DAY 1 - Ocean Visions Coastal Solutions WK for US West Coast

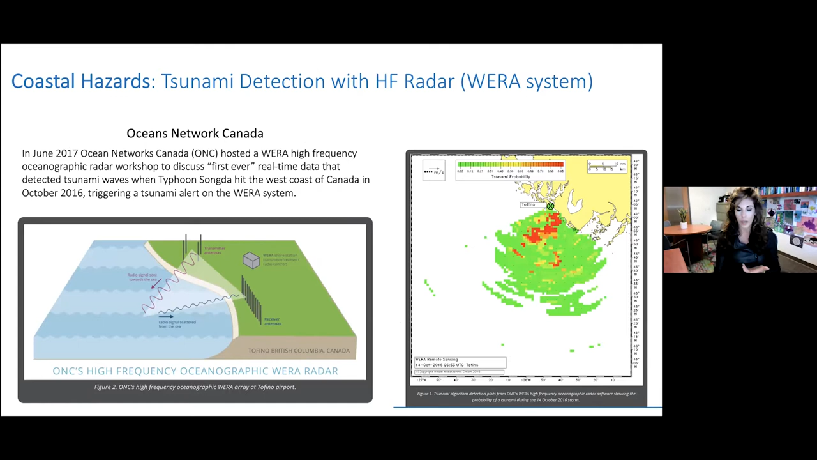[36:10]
look at tsunami detection this was a 2016 typhoon song that hit that hit the west coast of canada and um and so you're just seeing an example another example of how radar can be used for some of these interesting storm run up and even sea level rise monitoring and forecast products